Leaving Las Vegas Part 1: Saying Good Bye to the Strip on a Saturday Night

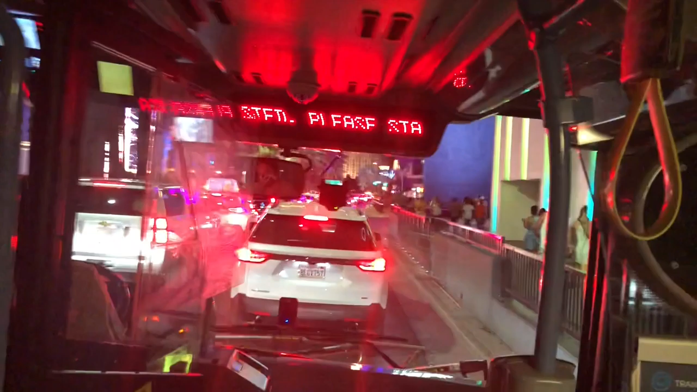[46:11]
But he was riding his bicycle through the cars. I don't think they allow that.
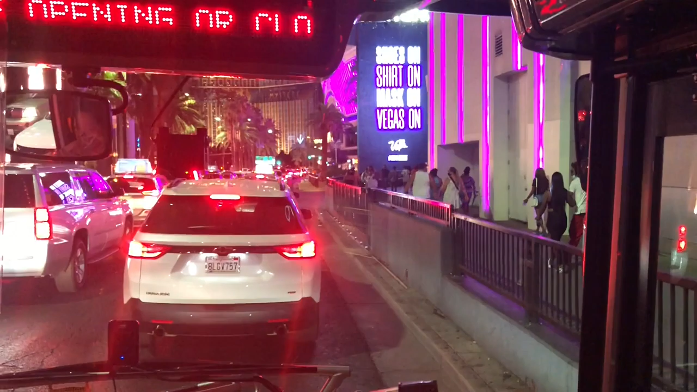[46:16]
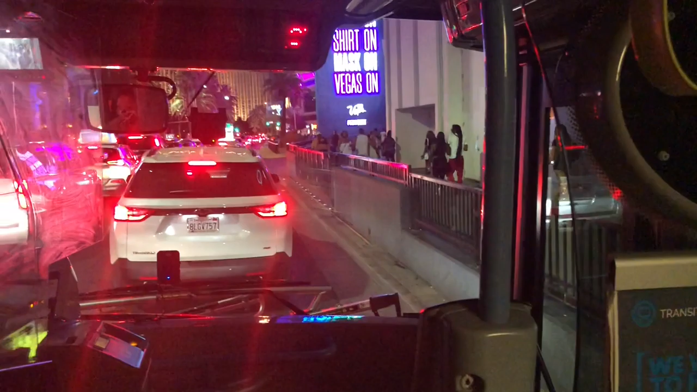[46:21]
But yeah, it's actually super busy.
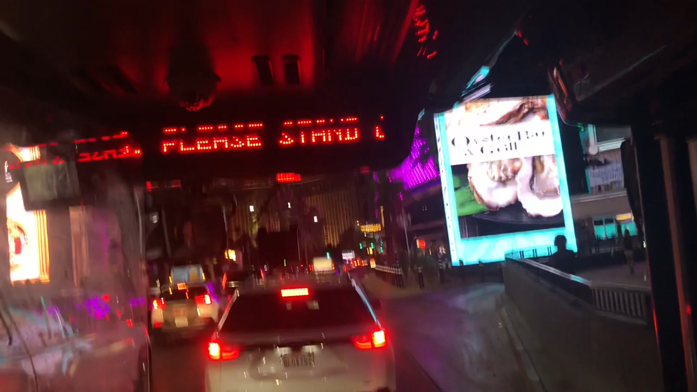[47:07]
A lot of people got them on their chins.